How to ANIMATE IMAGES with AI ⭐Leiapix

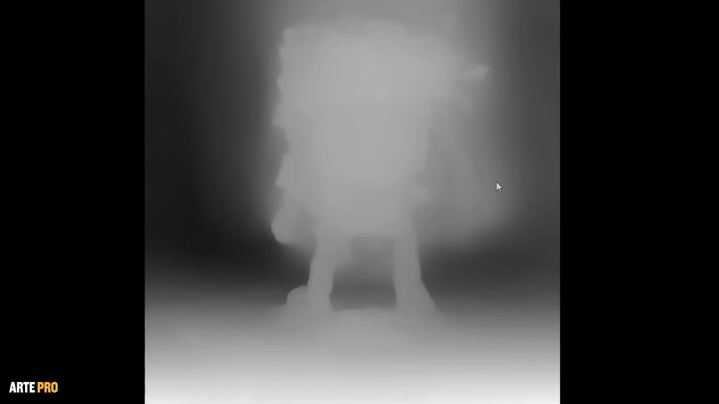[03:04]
The artificial intelligence has created this map based on its interpretation of the elements in the image, but we could edit it to our liking.
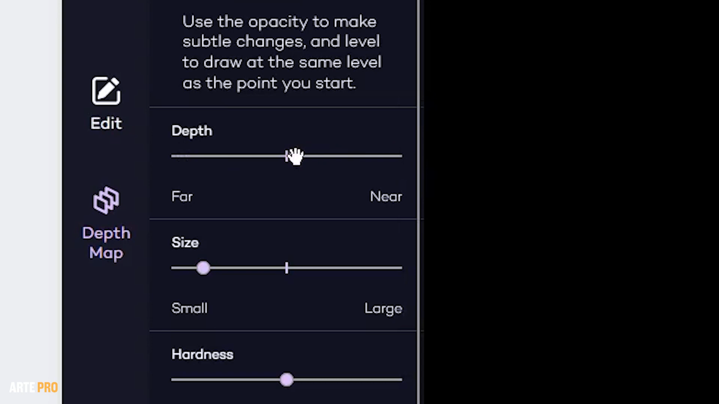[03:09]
Here, we can configure brush properties to then draw the volumes of our image.
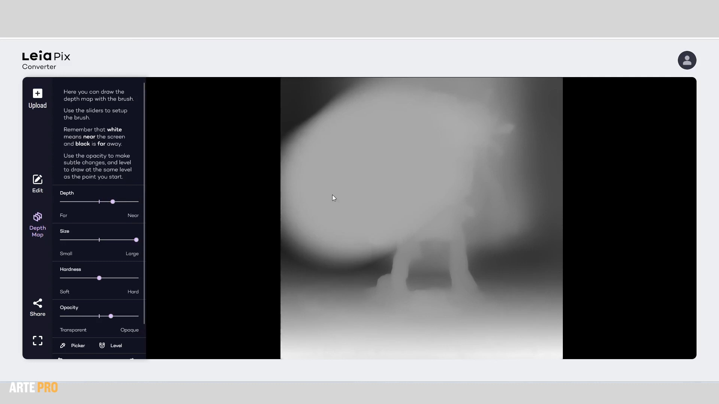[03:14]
In this way, we've made this entire area, not just the silhouette of the figure, closer.